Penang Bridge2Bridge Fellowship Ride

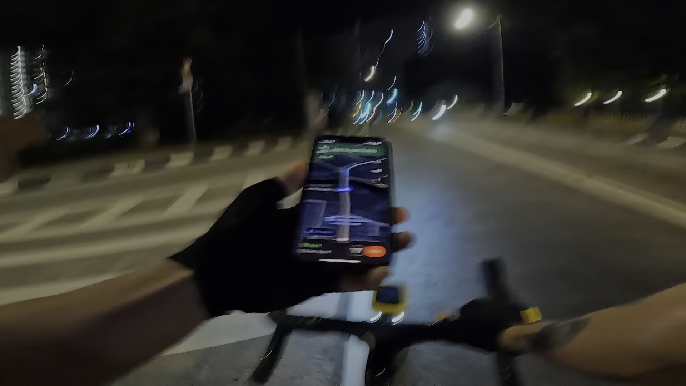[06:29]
So making my way there. Easiest way, fastest way, using this.
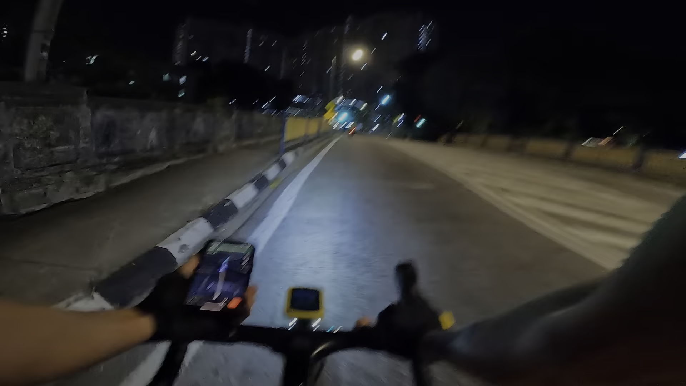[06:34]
A little bit dangerous, yes, but it's less car now. So this is how I'm gonna make my way there first. Okay, be right back. Okay, so I stay in Georgetown, making my way to Tapak, but
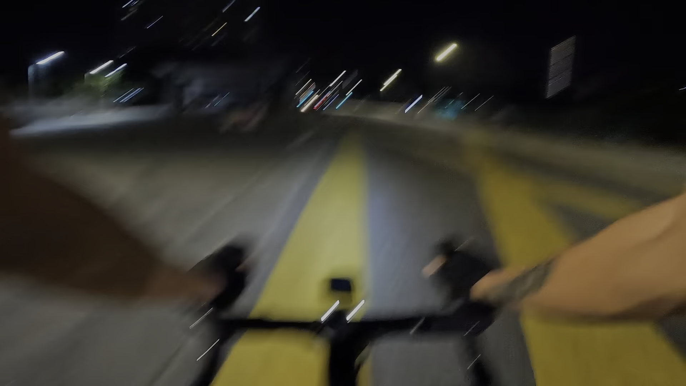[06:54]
gonna meet my friend halfway and we go to the starting point together. Very strong wind, man.
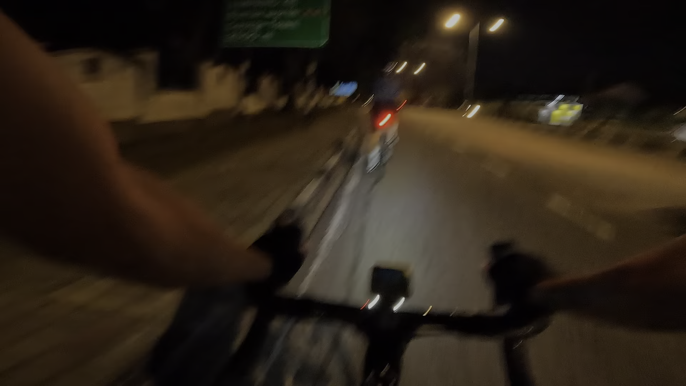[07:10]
Hey, so I find myself a companion right in front of me. Just gonna follow him. As you can see there.
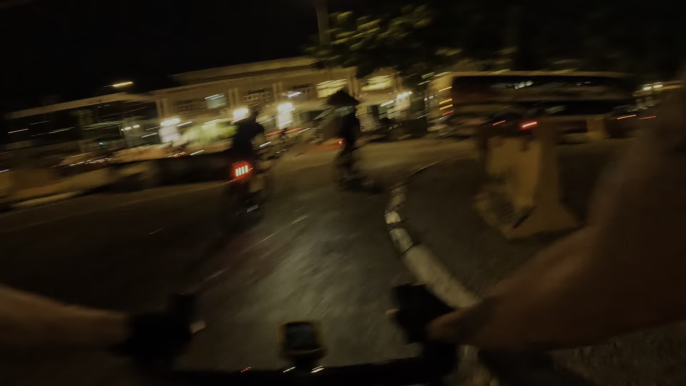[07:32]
Okay, we are nearing the starting point. Can see all the cyclists.